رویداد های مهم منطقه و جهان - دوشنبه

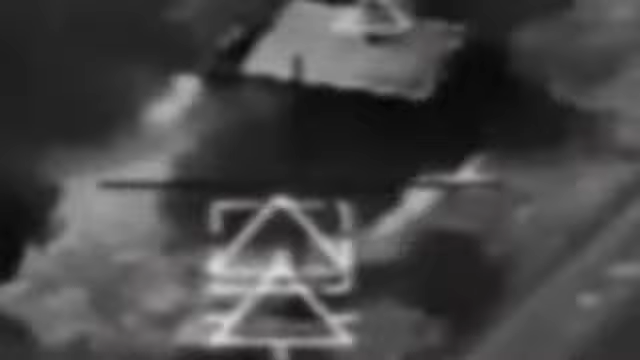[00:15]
حمله بر بیش از بیست هدف دایش در سوریه و اراق